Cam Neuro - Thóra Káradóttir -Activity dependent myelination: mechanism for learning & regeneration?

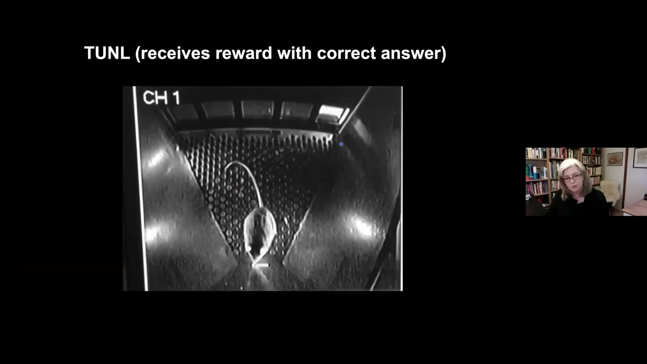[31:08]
to get the choice and it gets it right so it gets a milkshake and almost disappears